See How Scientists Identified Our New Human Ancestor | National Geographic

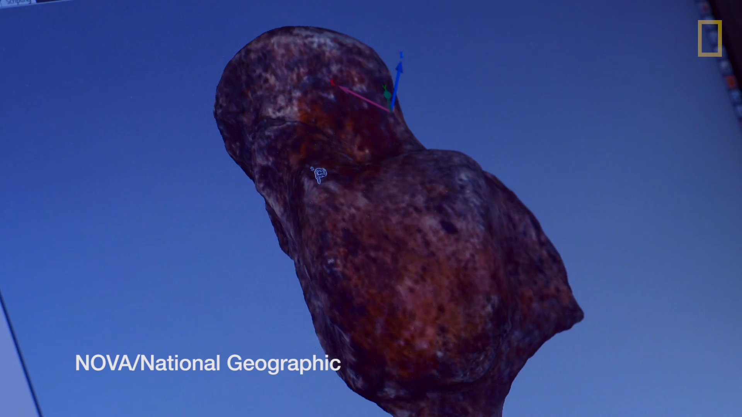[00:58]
So this is the most complete piece of the pelvis that we have.